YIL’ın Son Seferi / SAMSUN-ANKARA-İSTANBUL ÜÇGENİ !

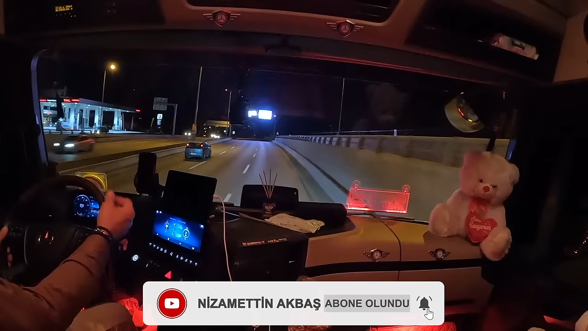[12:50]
Izgaranın üzerinde hamsi. Ah. Şimdi ne canım çekti be. Vallahi billahi. Bu yol niye uyuk ya? Ankara'nın girişindeki yollar hep oyulmuş. Bu ne lan? Arabayı adamın önünden alayım vallahi.